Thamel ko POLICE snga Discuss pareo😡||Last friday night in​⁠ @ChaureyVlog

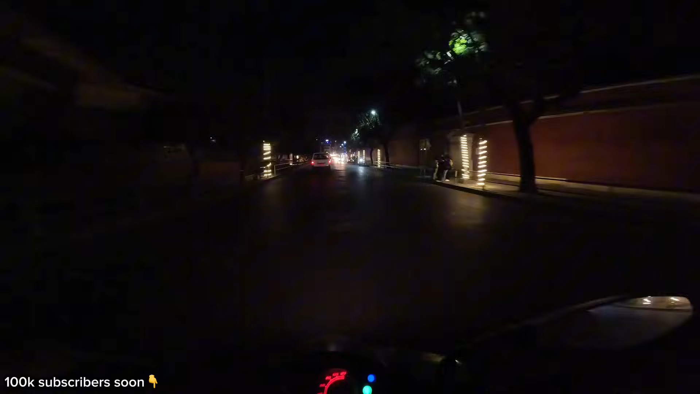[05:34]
हे राम, के देख्दैछु म, पुरै झिलिमिली थपेछ त। मेरो भिडियोको लागि लाइटिङ पुग्यो, अब राइटमा त्यही त हो नि, ह्याप्पी ठमेल, हेभ अ नाइस डे।
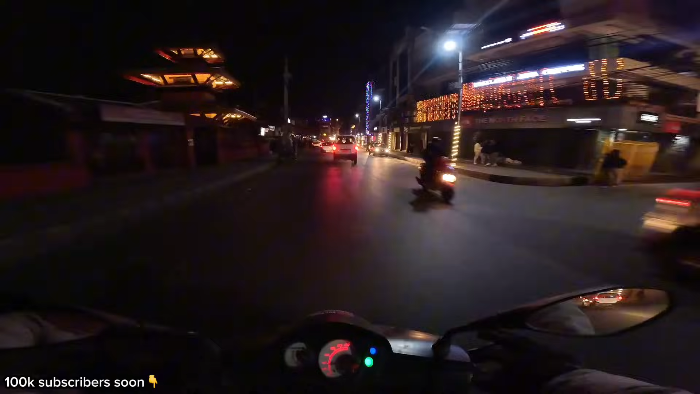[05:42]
तर राति भइसक्यो, अब कतिको टाइममा आएँ अथवा के हो कस्तो हो के हो, तिहार त यहाँ पो लागिरहेको रहेछ। टैट ओए, अगाडि हेर त केटा झिलिमिली, आम्बो, अलि बिस्तारै बिस्तारै बोल्नु पऱ्यो, उसै त क्यामेरा नोटिस हुनेछ।
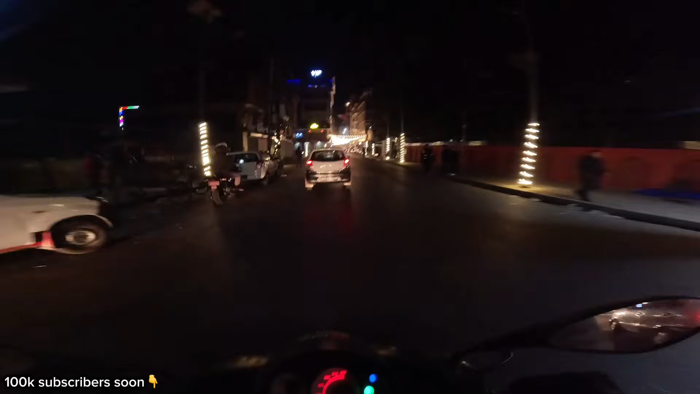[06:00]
अनि थमेल त पुरै चेन्ज भएछ हो यो दसैँ तिहारमा, यो किन बाइक त जान पाउँछ नि।
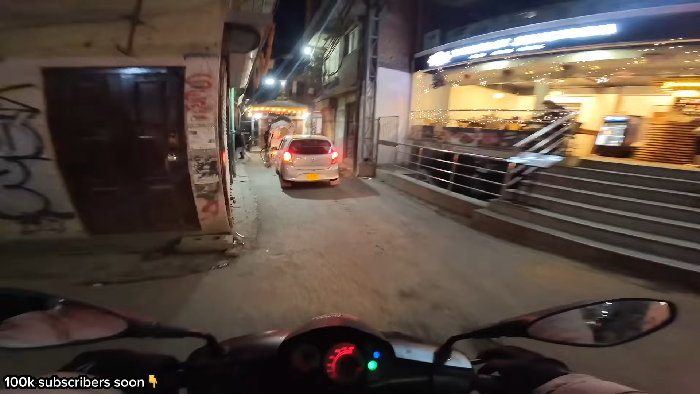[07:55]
ल जामचोकमा नि आइयो, आज चाहिँ कस्तो क्युट देखेको त्यो लाइटले गर्दा, मन्दिर पनि सजाएछ,
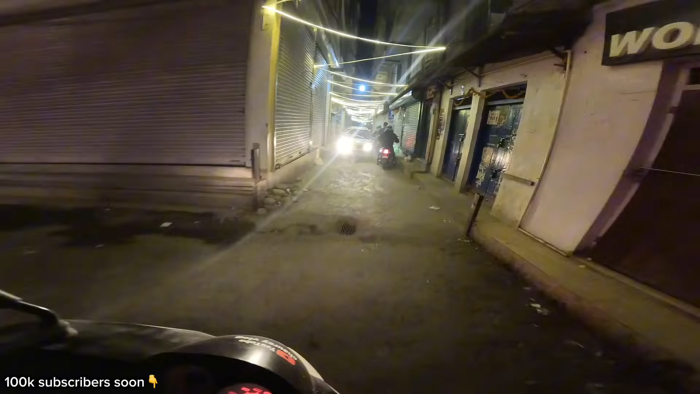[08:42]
थमेल तिमीले त मलाई सरप्राइज कहाँ सरप्राइज दिइरहेको छ,
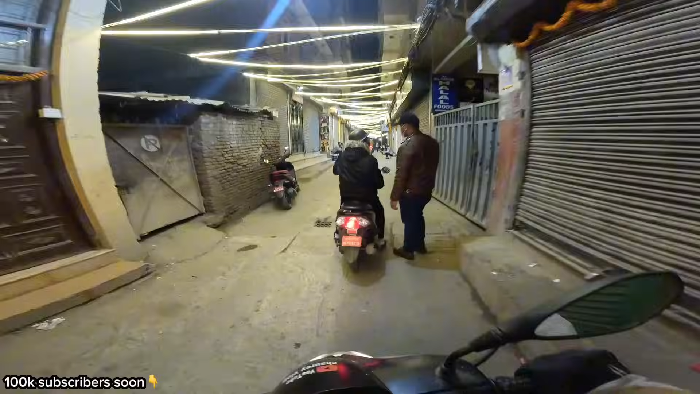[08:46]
जिन्दगी उज्यालो नहुने गल्ती पनि यस्तो छ त हो आज, अर्कै ठमेला जस्तो लाग्छ त मलाई त्यो लाइटहरू देख्दाखेरि आज,
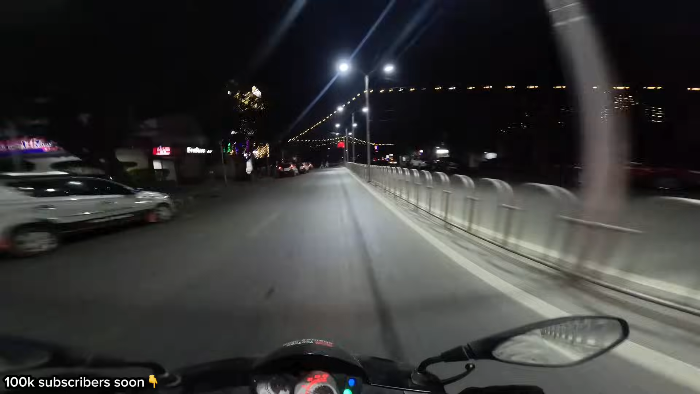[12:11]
हेरा मलाई समाउ किन फर्केको त नि मन परे आइडी दिए हुन्छ त ओइ ओइ ओइ ओइ पुलिस लर्ड्स अफ फर्किँदा रोक्छन् क्या हो ल प्लेटिनम लाइन त आइयो यहाँ त केही झिलिमिली होइन क्या यसो छिर्दिउँ न उतासम्म
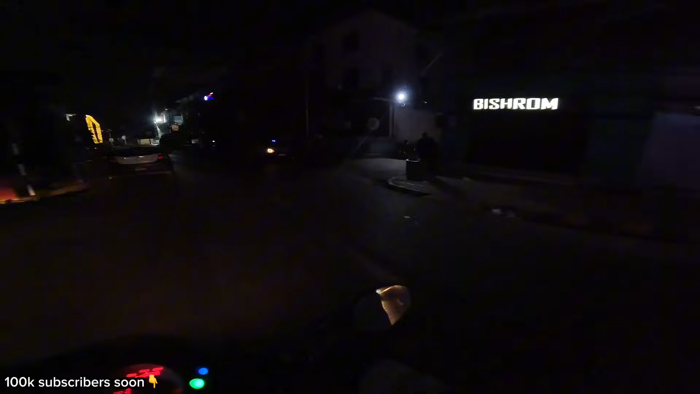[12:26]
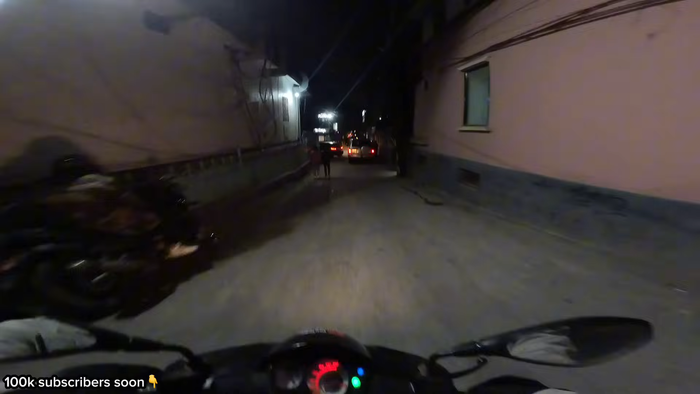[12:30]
केही होइन हो यहाँ त यो भएन हो प्लेटिनम यार बेजत भएन त
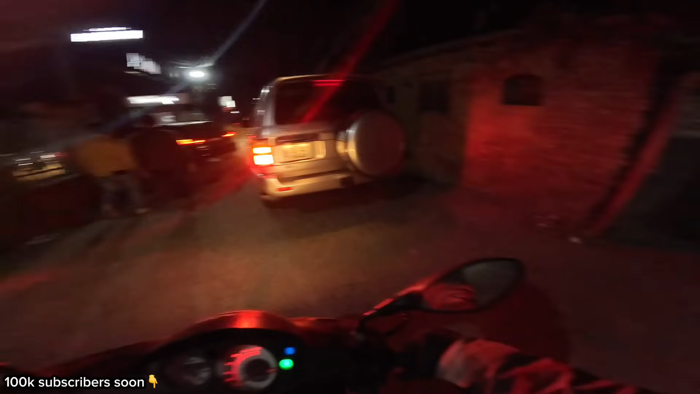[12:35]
मान्छे नि छैन होला हो यसरी हेर्छु मान्छे रहन्छ भने त घुमाइदिन्छु
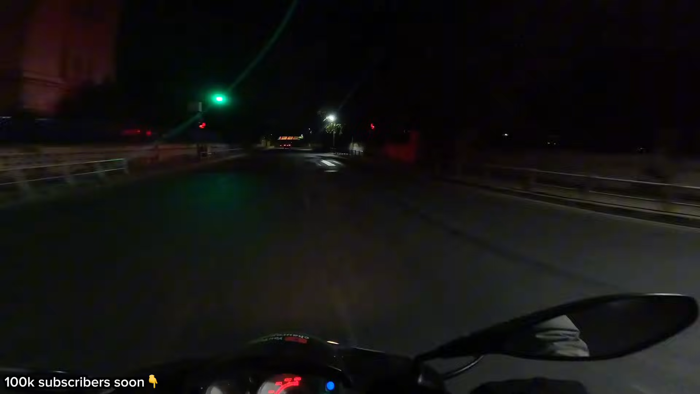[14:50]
फेरि म यहाँबाट रानी पोखरी हुँदै जान्छु घुमेर अनि ठमेल जान्छु एक दुई राउन्ड हानेर अनि च्यातिन्छु मान्छे सबै फर्केछ कि जाडोले
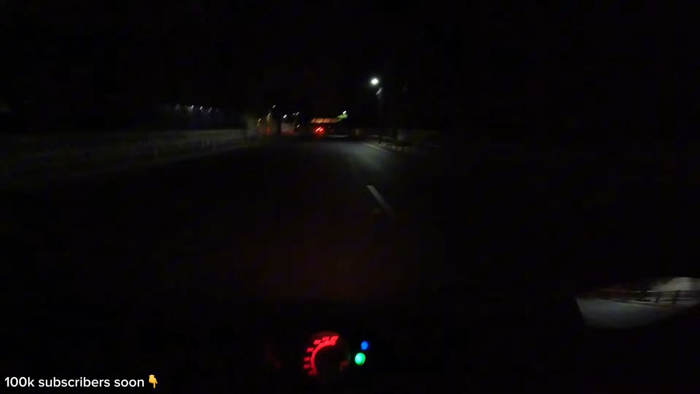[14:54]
अलि टाइमिङ मिलेन मेरो, यत्रो घुमेर बल्ला यो ठमेलको चोकमा।
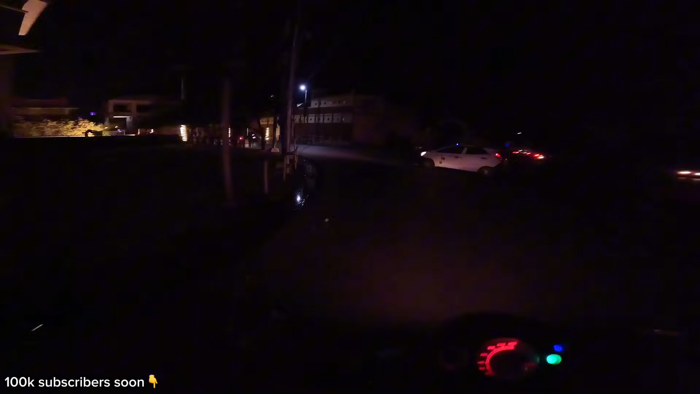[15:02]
अब सरप्राइज त हुँदिनँ, तैपनि सर र एक दुई राउन्ड हानौँ। गाडीहरू कति हुन्थ्यो क्या फ्राइडेमा, यो 12-1 बजे नै यस्तो सुनसान, जाडोले होला सायद। अब जाडोमा अलिकति हतार हुन्छ नि त भन्नाले सिरकमा छिर्नलाई।
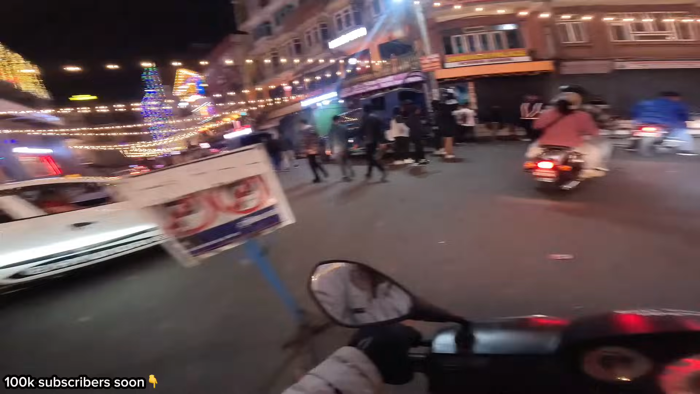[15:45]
टर्टलभित्र नजाने, यता पनि झिलिमिली नै छ त। एक राउन्ड फेरि पर्वले जाम घुमौँ।
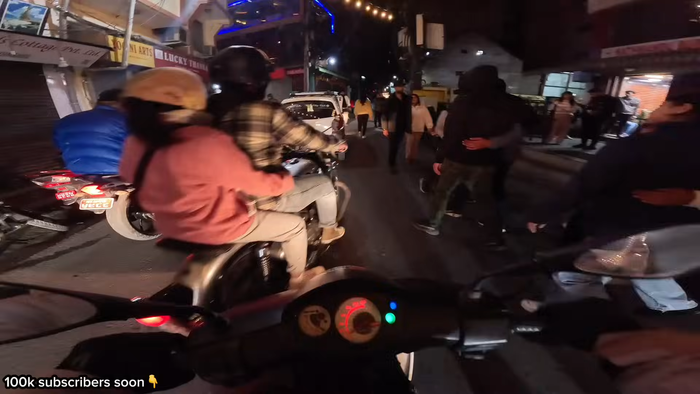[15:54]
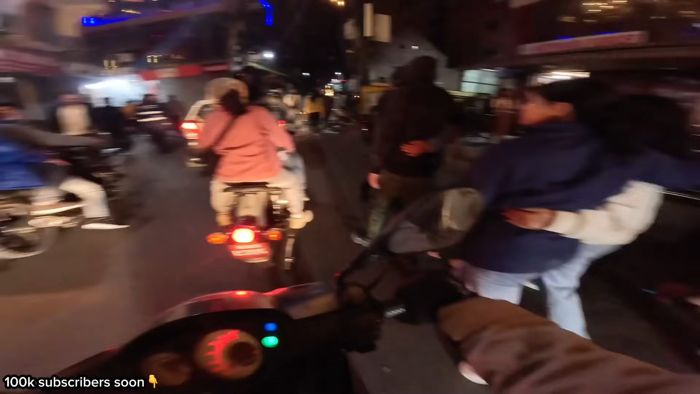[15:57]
ओइ सरी, ओइ सरी, साइलेन्सरमा लागेछ कि, सरी है दाजु।
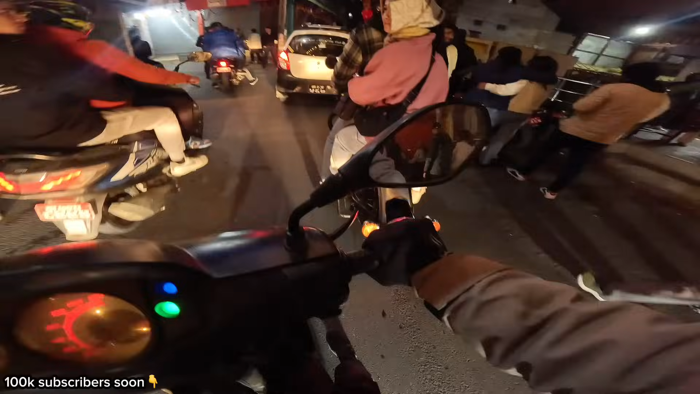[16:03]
गाह्रो आज दशा खराब छ केटा, म फर्किन्छु यार, सिधै साइलेन्सरमा गएछ अरे।
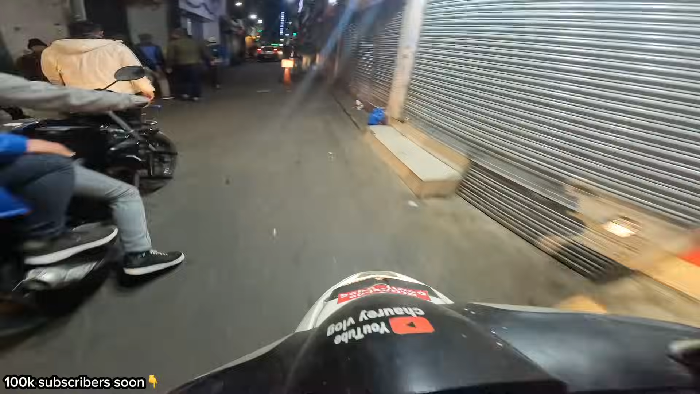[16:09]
टायर छ धन्न, अगाडि फुटिसक्छ मेरो, त्यसको तिखो हुन्छ साइलेन्सर। लो केटाहरू, यस्तिको बिल्ला भएन नि त साथी, कसरी भयो होइन।